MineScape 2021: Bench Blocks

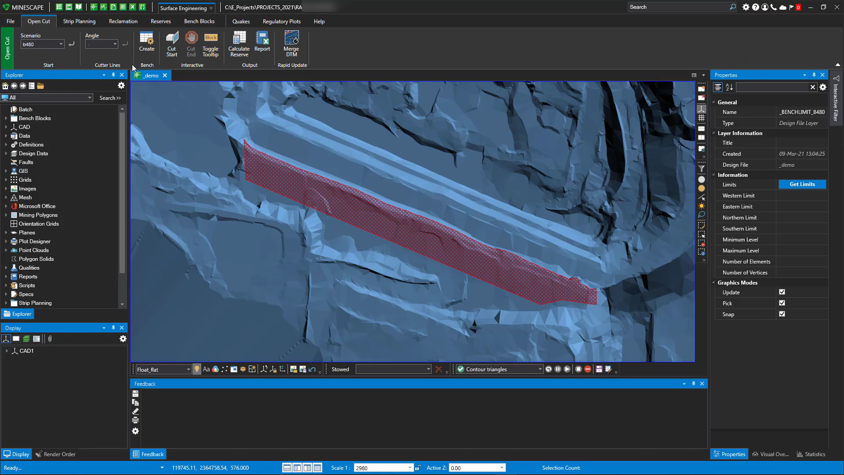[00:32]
So in this example, what I want to do is I want to take a cut along this bench. So I've laid out a polygon. Pretty simple. It's pretty easy format to follow. It's all ribbon-driven. It's scenario-based. I know I want to build it on a bench 480. So if I just wanted to lay out some cuts interactively,
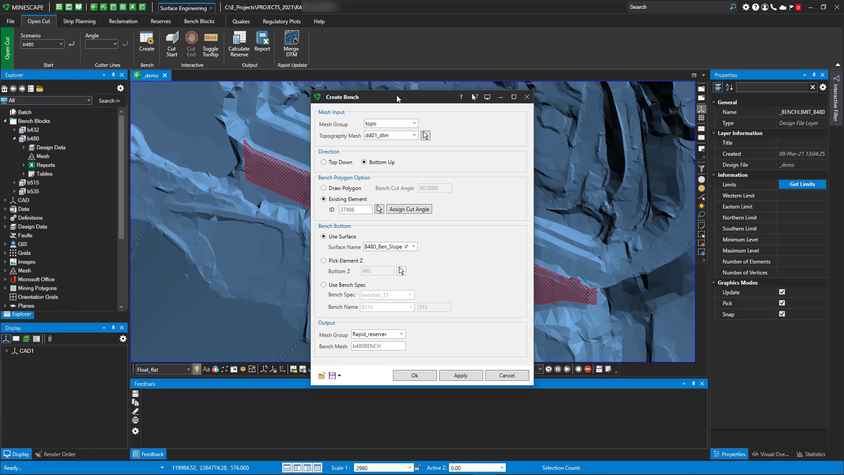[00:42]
it's easy to do. I just open up the form. I fill out the form.
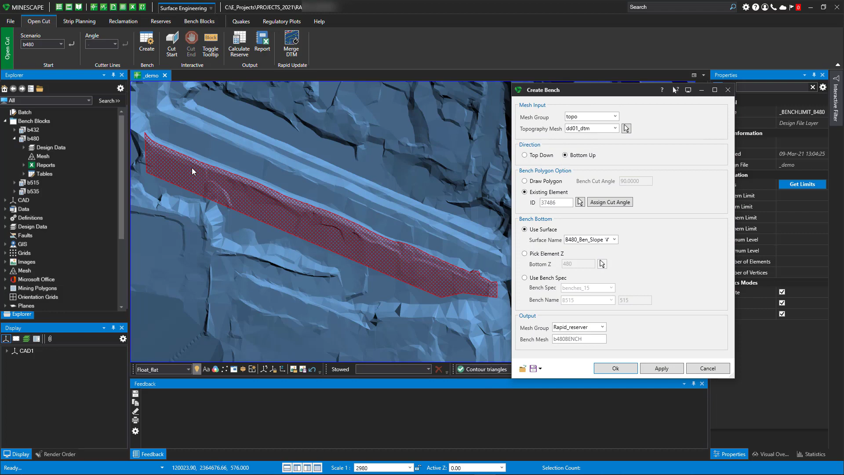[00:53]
And then I can start laying in my cutter lines or how I want to lay out my cuts.